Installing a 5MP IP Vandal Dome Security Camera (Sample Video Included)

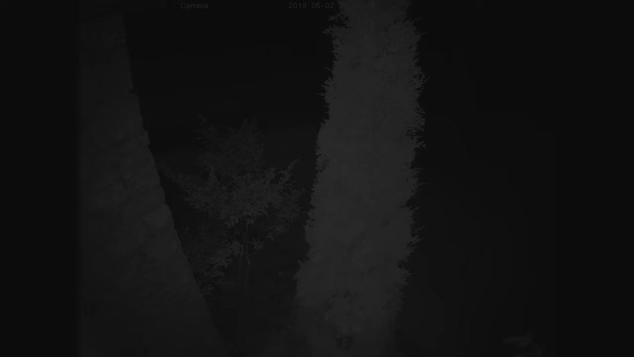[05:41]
So let's take a look at the nighttime and there it is. So this is still a better improvement over my last camera. I still think we can get a better image. Unfortunately, that cedar tree is blocking a lot of my IR. I think if that cedar tree wasn't there, I wouldn't have to do anything to the camera at all. It would look perfect. But since that's there, I'm going to have to mess with the BLC settings and probably the WDR settings to see more and illuminate past that cedar tree a little bit. Because right now that cedar tree is kind of, you know, blinding everything out. You can't see anything past it.
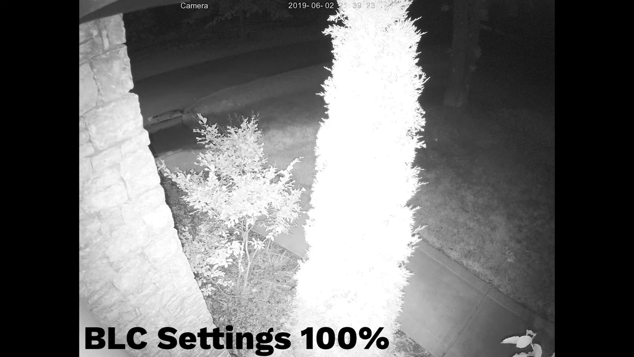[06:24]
You know, I can see a lot better past the tree, but it's just blinding everything out. And I don't think that's not what I'm looking for. I think if a person walks by, their face will be blinded out. So I'm going to try messing with the WDR settings to see what that does. So here's the WDR settings turned on all the way, cranked all the way up.
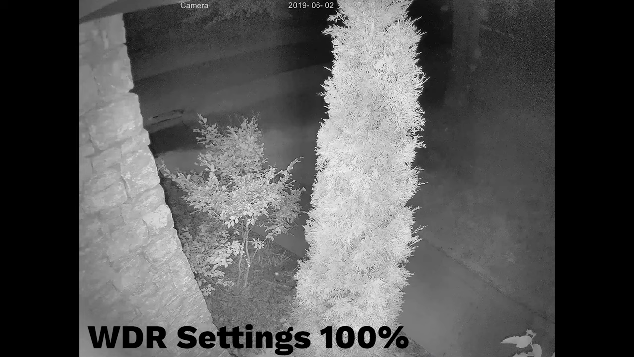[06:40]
And the BLC settings are off. So we're not getting a blinding out effect. And we're seeing a little bit past the tree a little better. But you're getting that weird funkiness. The sensor's having some issues at the top right and the top part of the image. So I'm going to try playing with BLC and WDR, which I'm doing here right there. I got the BLC and WDR both turned on, got them cranked down a little less than they were. And I think this is the image I'm looking for.